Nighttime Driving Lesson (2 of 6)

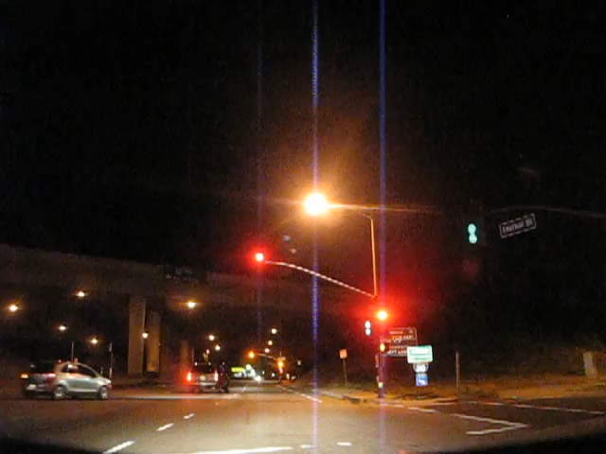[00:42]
지금 깜빡 잘못하면 꼭 슬로우 다운하는 거로 오임받을 수 있어요. 그러니까 완전한 저기 풀 스탑을 안 쓰는 게 맞습니다. 그러니까 슬로우 사인이 아니고 스탑이니까 빨간불이니까. 완전정지 풀 스탑을 안하면 감점입니다. 오케이 지금 프리웨이로 들어가고 있는데요. 210번 프리웨이를 탔습니다. 진입을 합니다. 지금 왼쪽 깜빡만 켜고요.